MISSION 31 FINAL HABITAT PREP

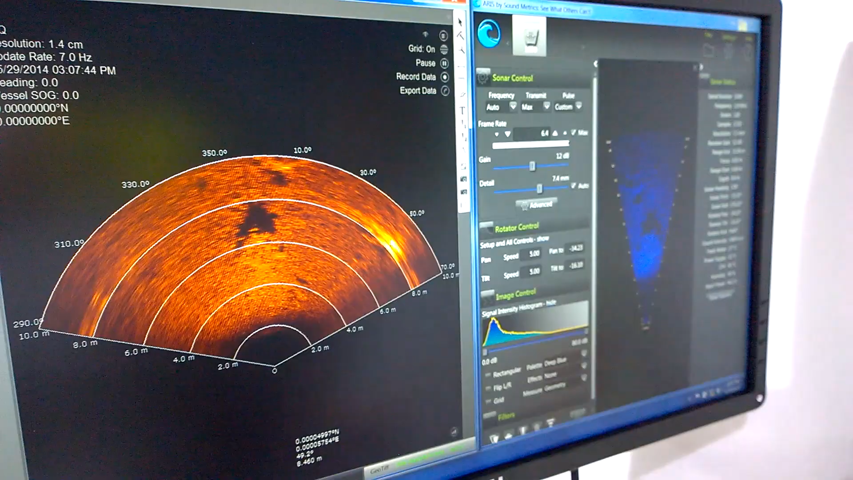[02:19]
And we'll use this fish finder to quantify the fish that are on the reef.